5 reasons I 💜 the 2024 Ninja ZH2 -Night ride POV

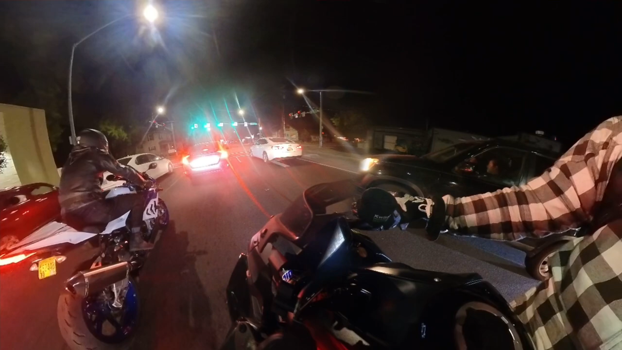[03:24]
But honestly, like the riding position, you can see his knees, I just can't do that all day on a daily basis.
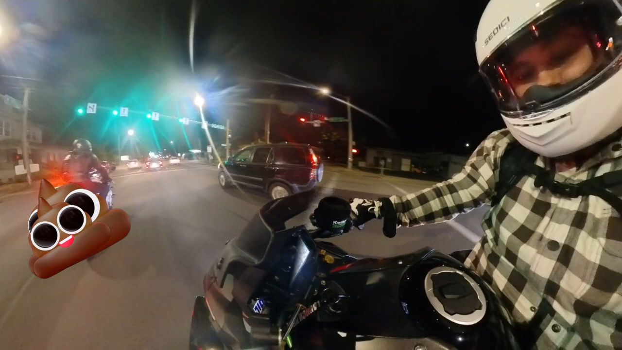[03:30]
I use this for commuting around actually a lot, um, on a day-to-day basis. So it's just not practical. So, um, riding position number four, number five is going to be, I'm going to make this a combo. This is going to be suspension and brakes. The suspension and brakes on this bike are phenomenal. This has the new Brembo style emmers, or I'm saying that totally wrong, but style emma brakes. They are amazing. The braking power is nuts on the front. Even though, you know, this is 500 pound bike, it's obviously heavier.